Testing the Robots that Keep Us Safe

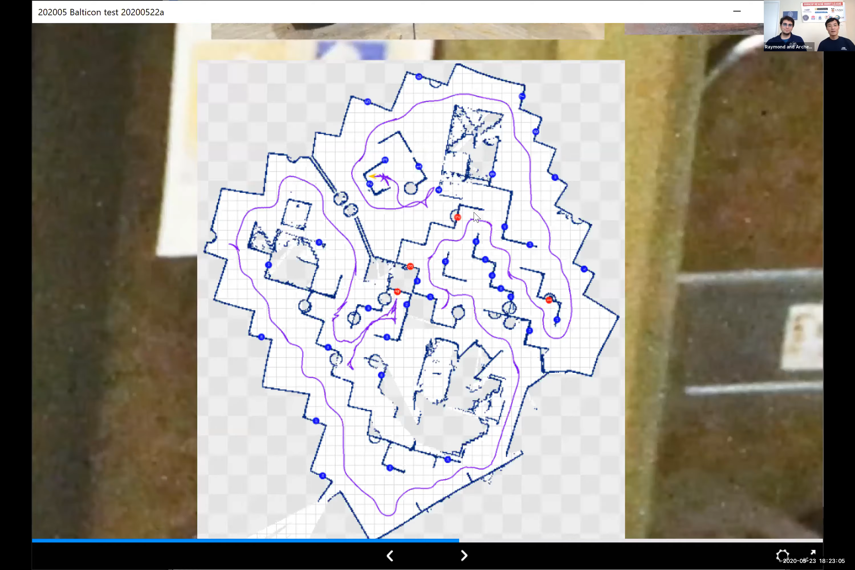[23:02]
And to be able to build maps that you can actually relate to objects in the environment, to figure out if there's a path through to get to a survivor,